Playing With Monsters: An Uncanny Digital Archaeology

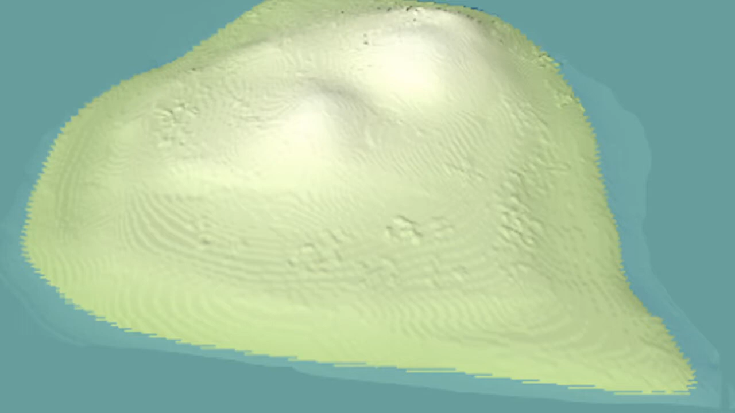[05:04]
Ruth Tringham, Noah Whitman, Lizzie Ha, and a group of undergraduate and graduate students at UC Berkeley terraformed the land to approximate the dimensions of the East Mound at Chattelhöyek and placed a reconstruction of Mellart's 1960s excavation on the southwestern side.
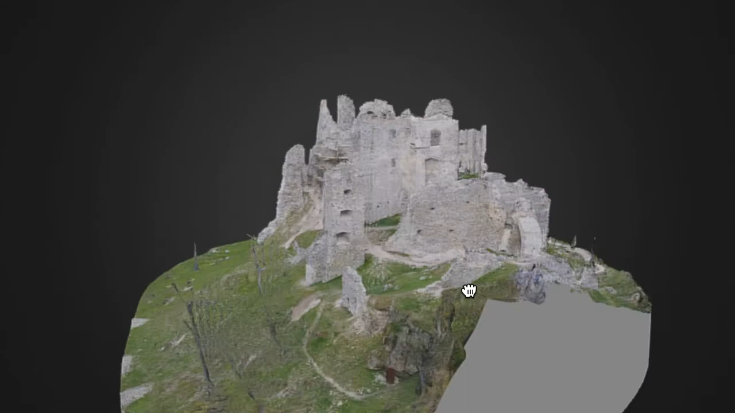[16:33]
The whirling 3D models suspended in
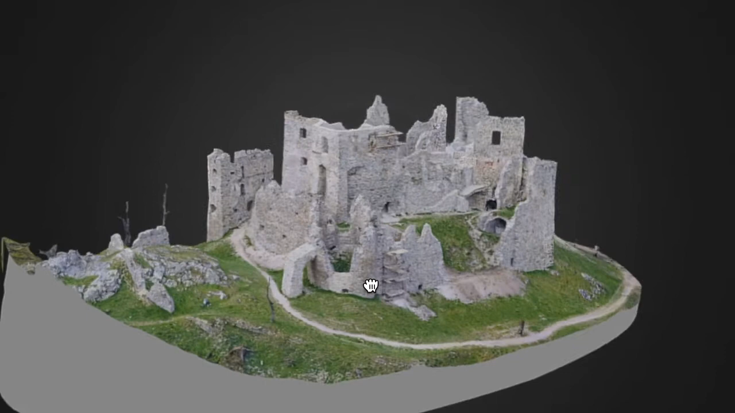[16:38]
gray space may lack aura altogether or have an alternative aura.